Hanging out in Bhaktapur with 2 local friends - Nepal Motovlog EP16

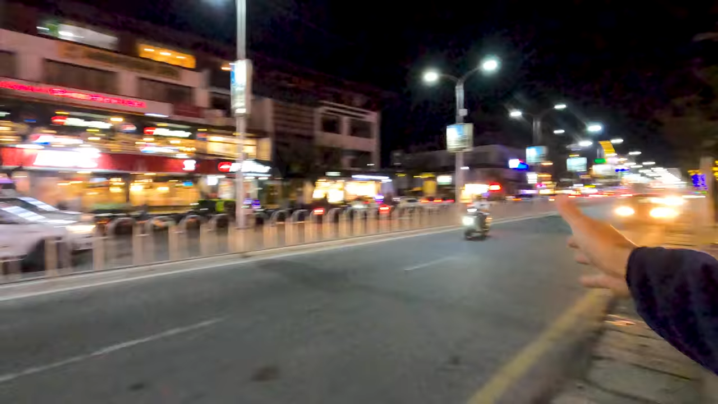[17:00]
And you have many fancy shops as well. Jewelries and all kinds of brands.